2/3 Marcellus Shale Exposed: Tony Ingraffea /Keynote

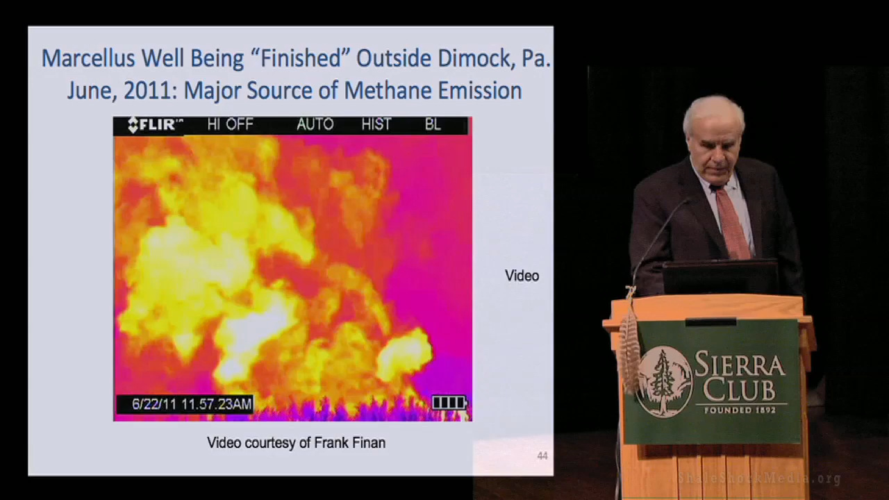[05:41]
So in this case, the company chose not to use a reduced emissions completion. They chose not to have a gathering line in place during flow back. They chose not to flare. Companies can do any of those three things, but each one has an economic cost associated with it and an environmental impact associated with it. They chose just to vent. And so that methane, millions of cubic feet per well, is going into the atmosphere.
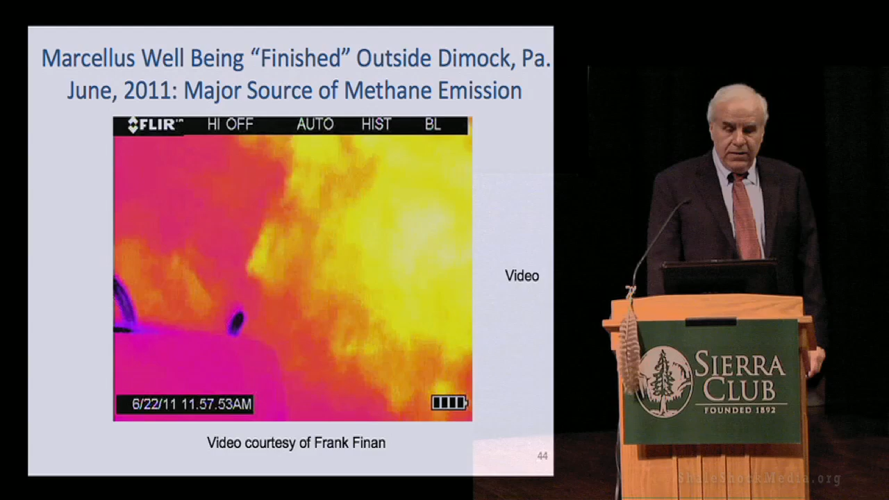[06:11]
And there's the piece of equipment, just to give you a scale. This isn't just a little puff. These are billowing clouds of methane.
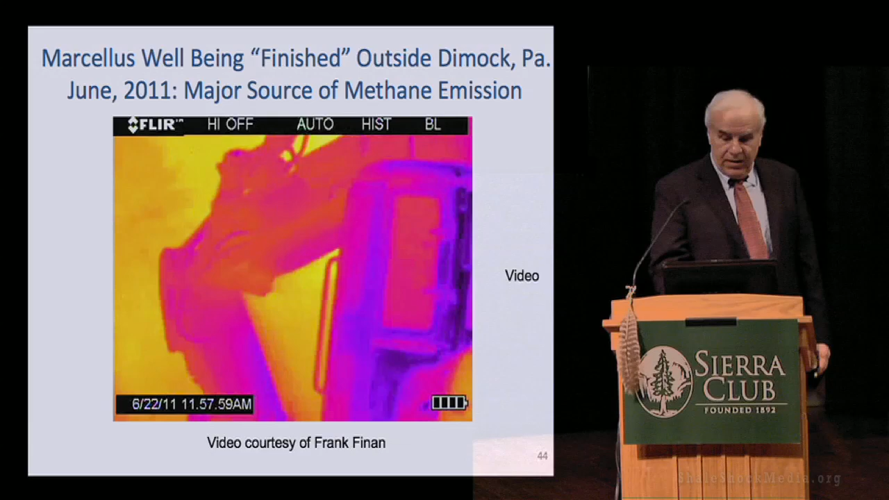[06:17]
All right, other end of the spectrum. The methane comes out of the ground. Eventually, it goes into a pipeline.